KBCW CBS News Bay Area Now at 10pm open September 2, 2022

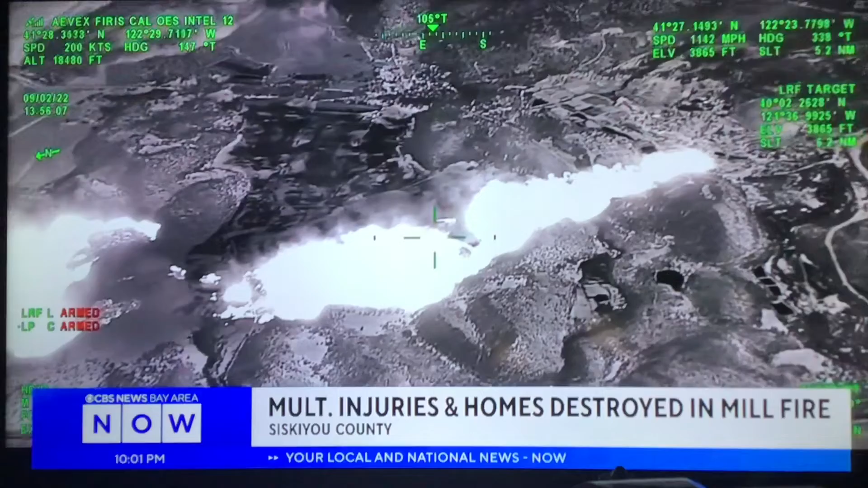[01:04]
You can make out where exactly that fire is burning the hottest and some of the structures that are also burning.
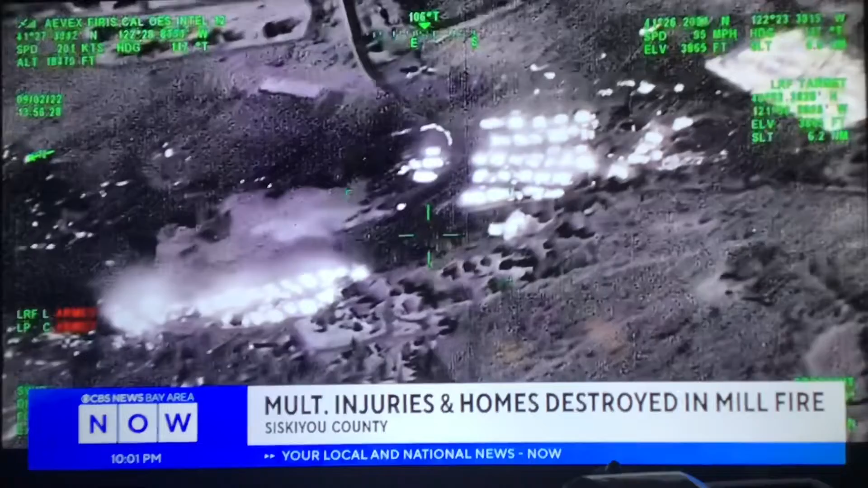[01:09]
This timeline studio gives you an idea of just how fast this fire spread after it initially erupted.